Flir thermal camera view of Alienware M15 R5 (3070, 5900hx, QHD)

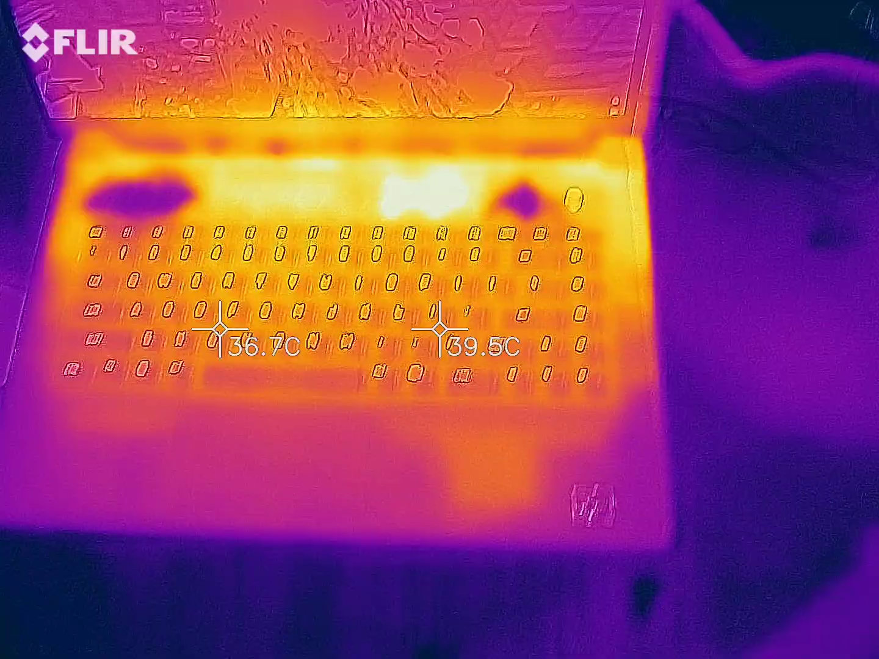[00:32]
Probably get up to like 63 or 64 when it's running for a while. Keyboard, not bad. You know, 40, 37. In between the keys it gets hotter. And then the rest, not bad.
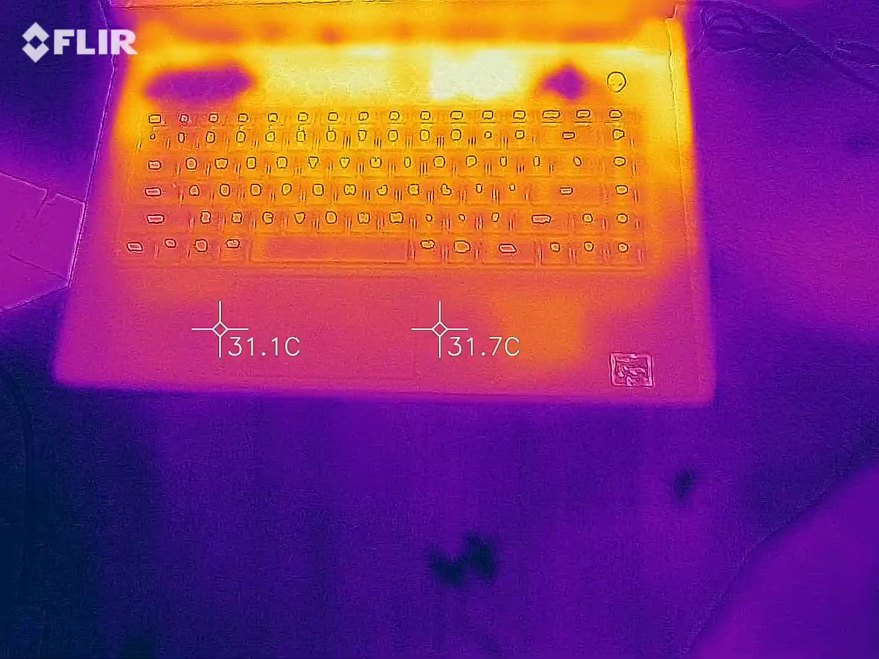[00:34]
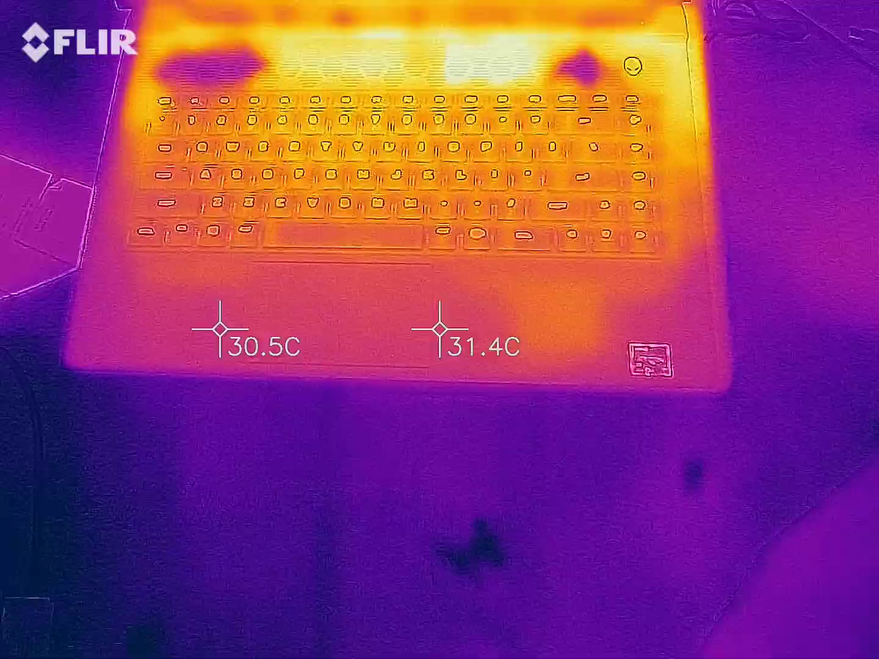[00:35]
There's a little square there that gets a little warmer.
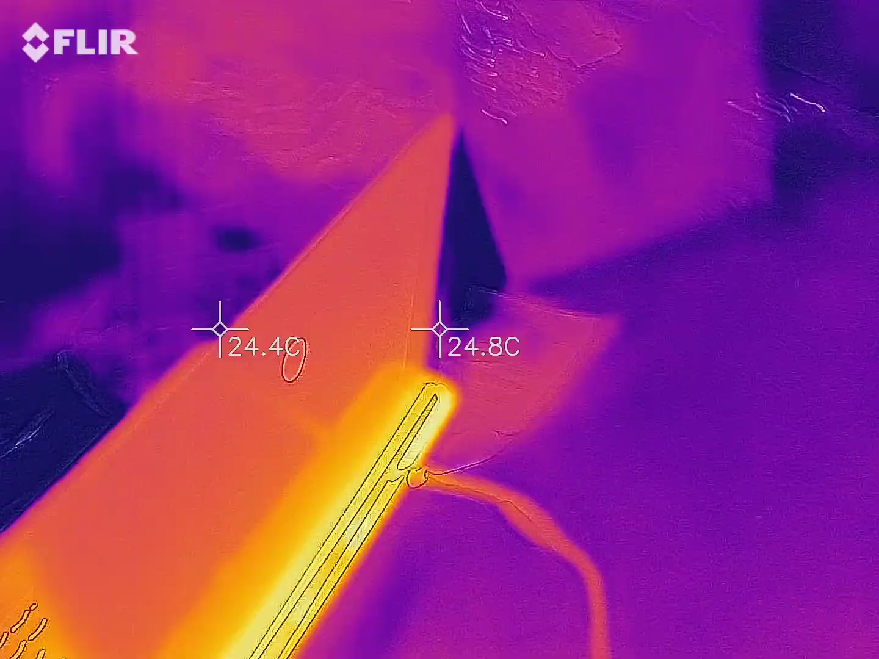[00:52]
Back, that's where it gets a little warm.
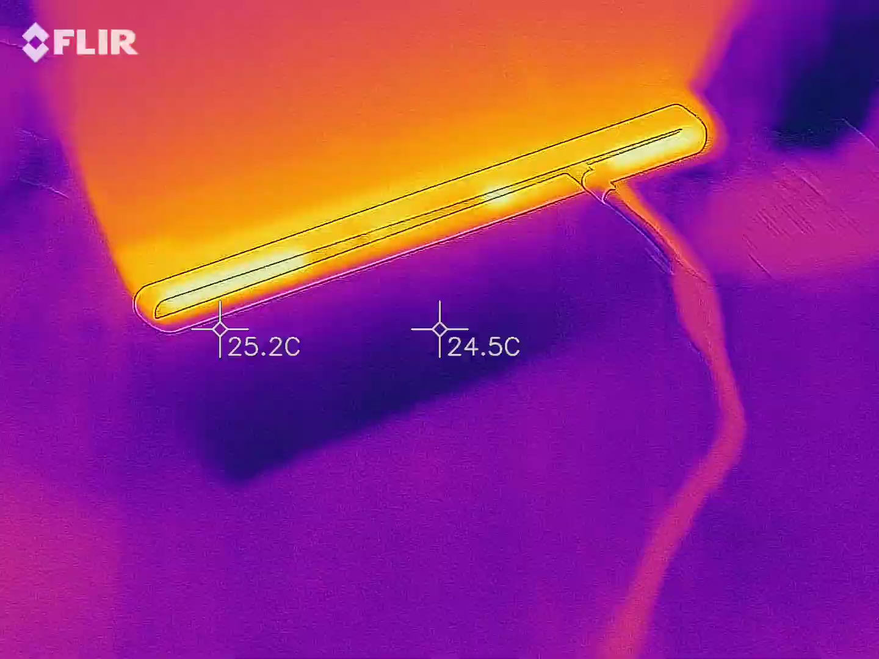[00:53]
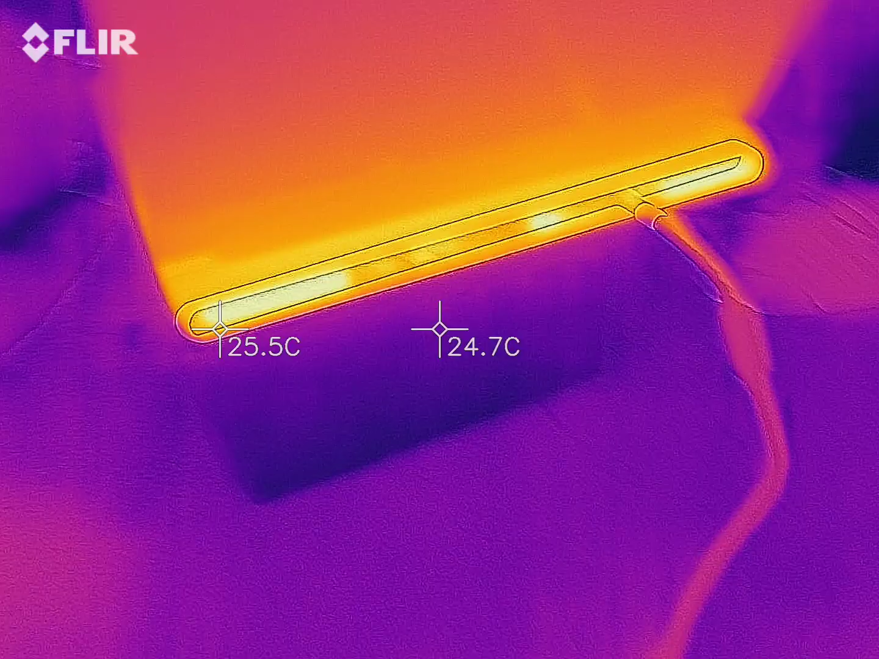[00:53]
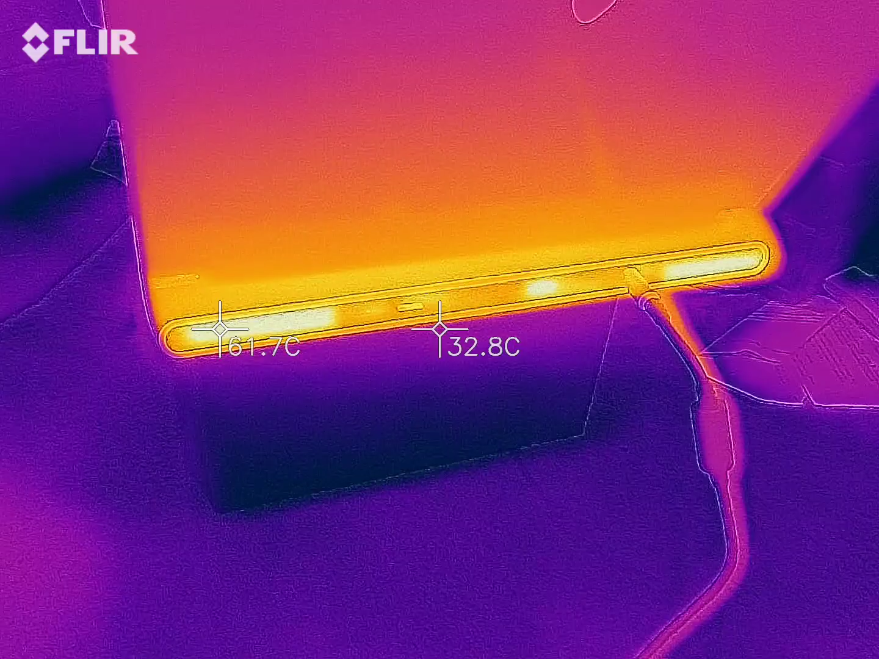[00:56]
Yeah, 64. Somewhere around there, there.
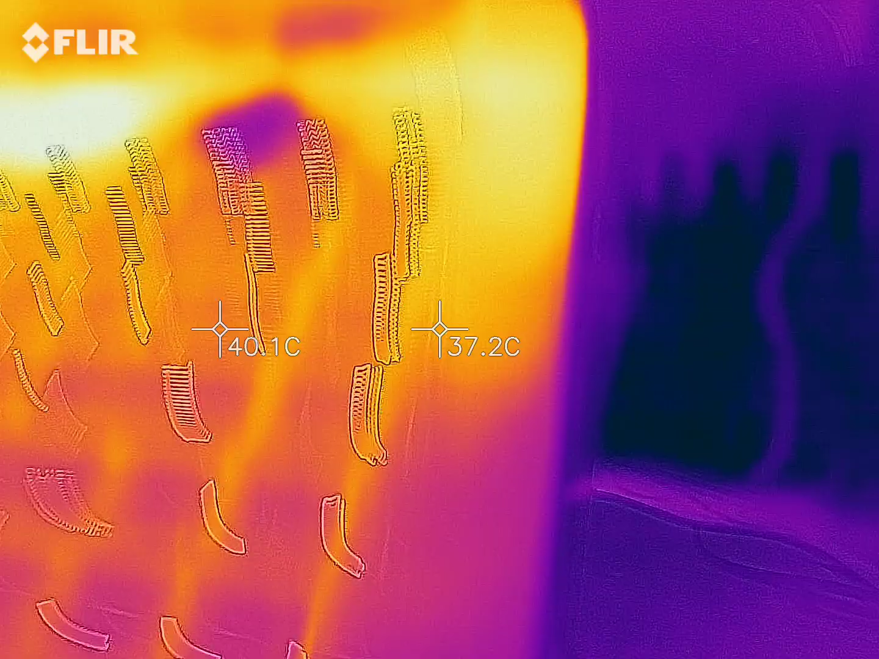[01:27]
over so you can see the bottom because that's really important.
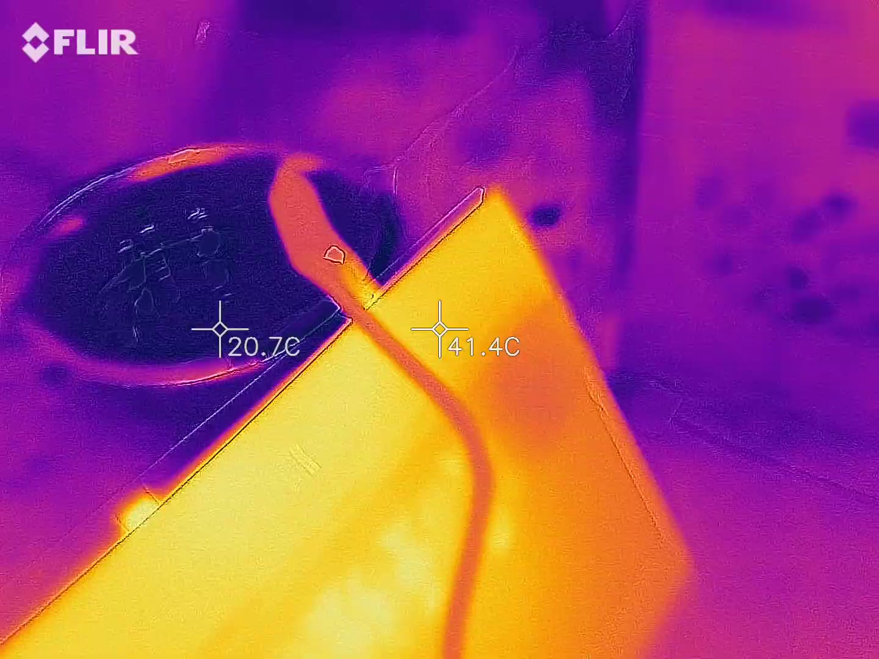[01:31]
All right, so here's the bottom half.